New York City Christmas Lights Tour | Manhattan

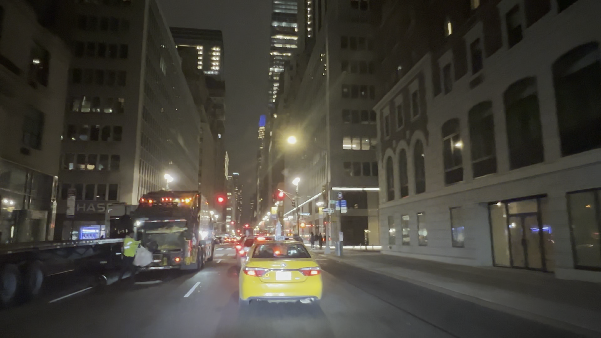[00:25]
I don't know exactly which spots yet. There's a lot to see in the city. First spot we're going to is Bryant Park. Bryant with a T. They do a cool holiday shop over there where they like let small businesses have a chance to put up a shop where a lot of people come, a really big attraction in the city. So it's a cool little spot. So I'm gonna be fast forwarding a lot of this video because there's traffic, and I will talk to you when we get there.
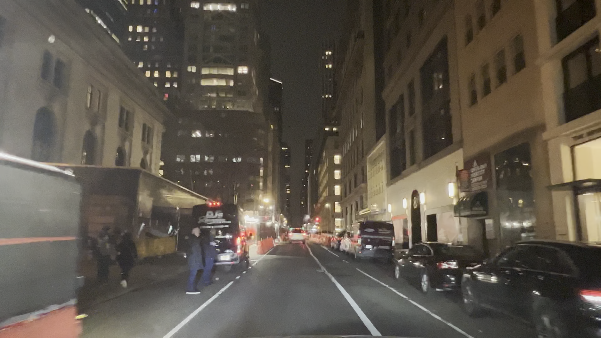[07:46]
Try and swing past Grand Central Terminal. They do a cool little, I always call it Grand Central Station, but I guess the correct is Grand Central Terminal. So we're gonna swing over there.
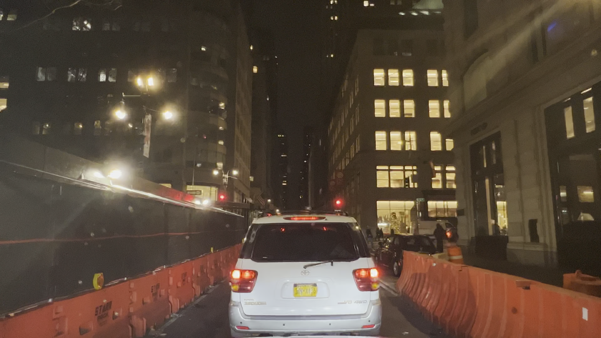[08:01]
We're gonna be crossing over Fifth Avenue, which is Saks Fifth Avenue. We'll be going down that. They have the famous biggest Macy's in the world, biggest retail store in the world that is a Macy's. 11 floors, crazy. Or I read an article, or 10 and a half, depending on how you count it. Who gives a shit? It's 11 floors.
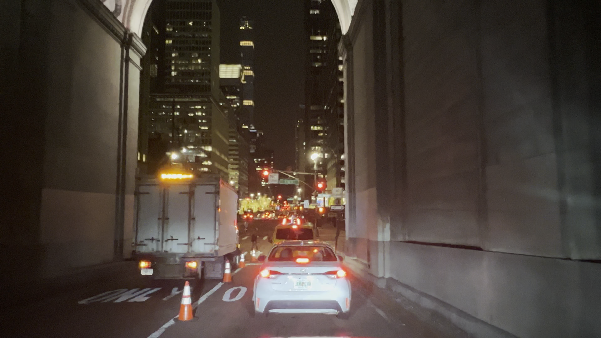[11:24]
I'm gonna be turning, going down Lexington. We're gonna be passing the Chrysler building, which at one point in 1930 when it was built, for 11 months after it was built, it was the tallest building in the world. Now it is the 11th tallest building in the world. We're going to be making a right onto this street right here, East 46th. Let's see how many
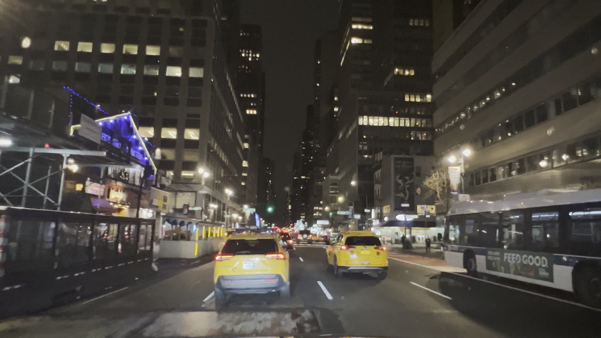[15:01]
looks like they have one of the roads by St. Patrick's Cathedral shut down. No big deal. We will make our way around.
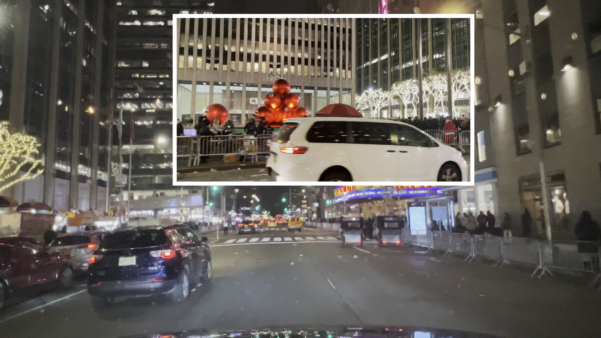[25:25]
Yeah, I blew that light. And I'm blowing this one, too. Another attraction. They all have names. You can look them up.